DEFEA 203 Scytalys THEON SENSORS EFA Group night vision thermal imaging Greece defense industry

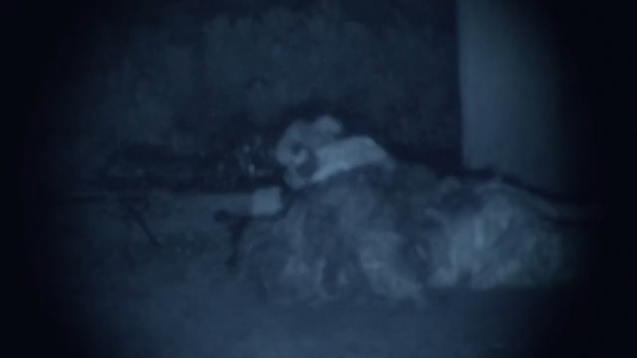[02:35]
We're talking about the Thermes Mark II which uses state-of-the-art 12 micron bolometers providing a small and lightweight package at a very high performance,